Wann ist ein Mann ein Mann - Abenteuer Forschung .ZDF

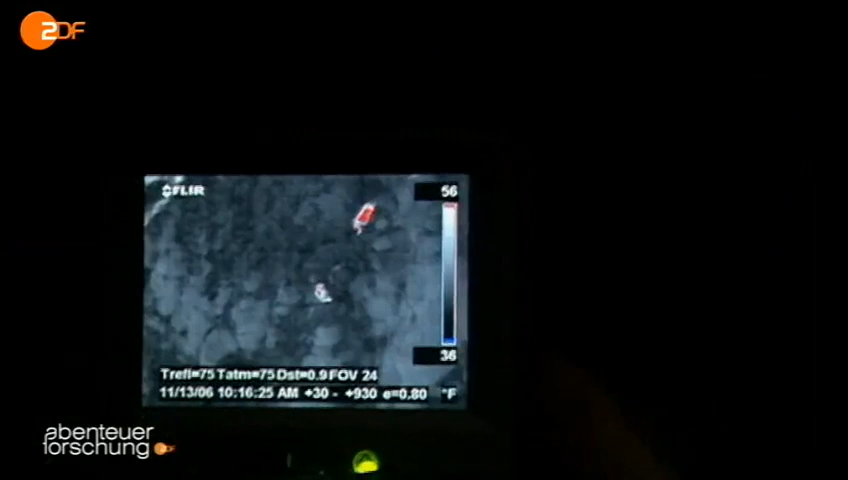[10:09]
Eine nackte und noch dazu gut durchblutete rote Brust scheint hier eher nachteilig. Die Wärmebilder liefern den Beweis.
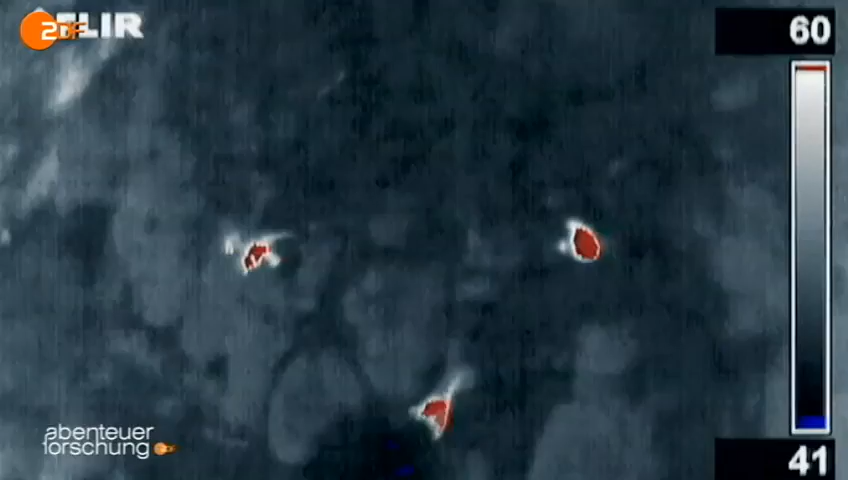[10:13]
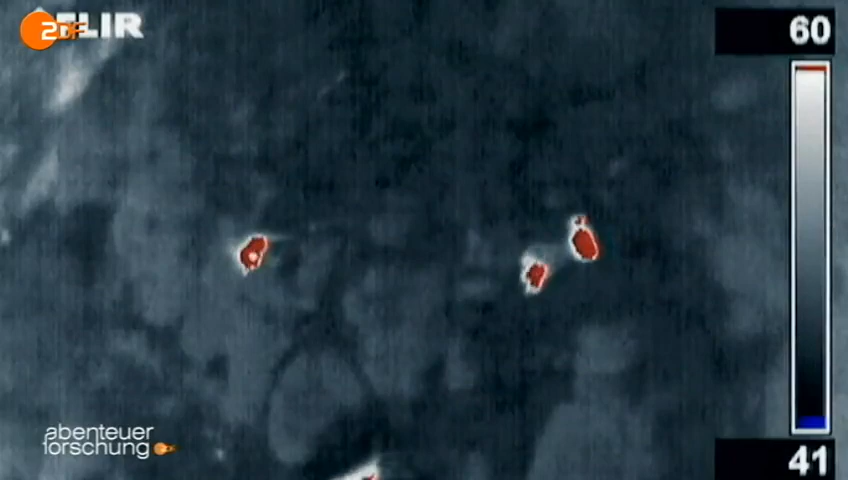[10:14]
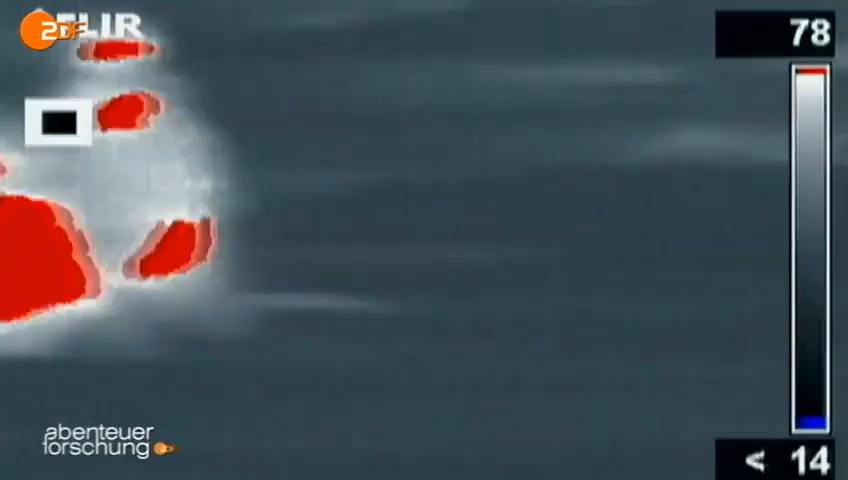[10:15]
Je leuchtender die Brust, desto größer der Wärmeverlust.
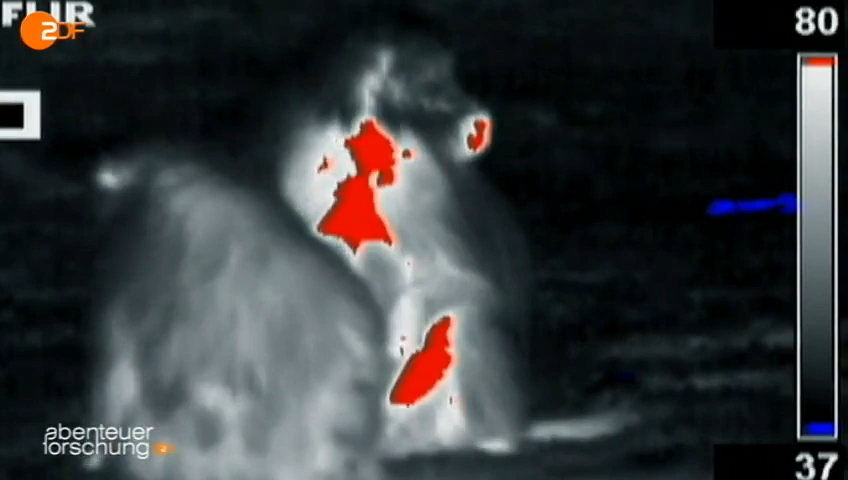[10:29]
Nach dem Motto, dieses Männchen kann es sich selbst im kalten Hochland leisten, Energie zu verschwenden.